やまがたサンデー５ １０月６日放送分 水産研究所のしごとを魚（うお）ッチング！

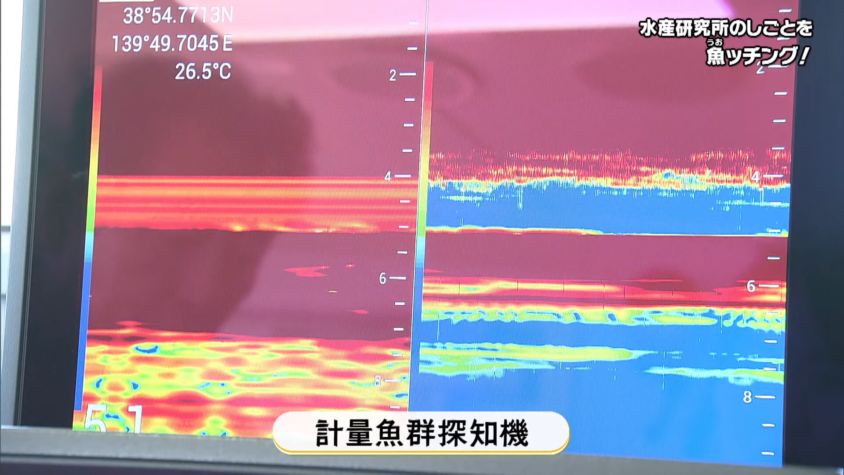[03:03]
On screen: water 26.5°C
を出してその跳ね返りを映像として捉えるものです海
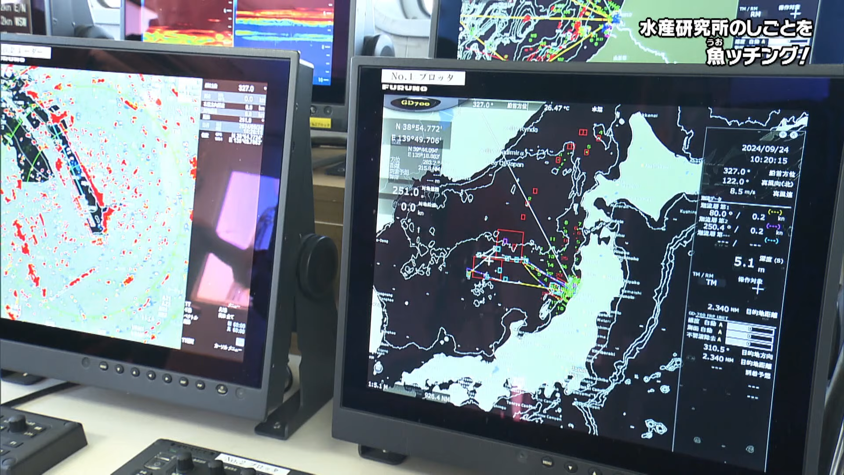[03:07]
の地図で読みながら魚群を探知していくというはい、